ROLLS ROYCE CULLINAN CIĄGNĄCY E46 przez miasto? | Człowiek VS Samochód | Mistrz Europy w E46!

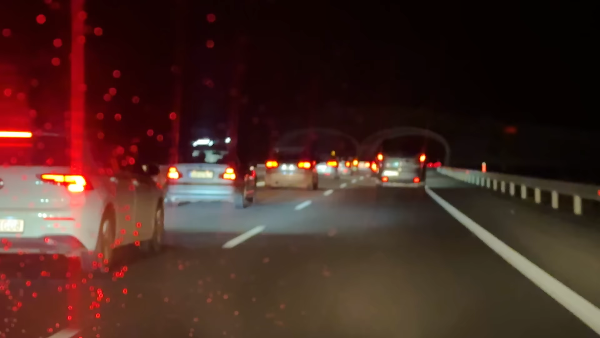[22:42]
Ja se w Opelku kulturalnie pomykam, wszyscy mnie mijają w pogoni za sprinterem, myślą, że ja tam siedzę, a ja se siedzę tu. Ależ to.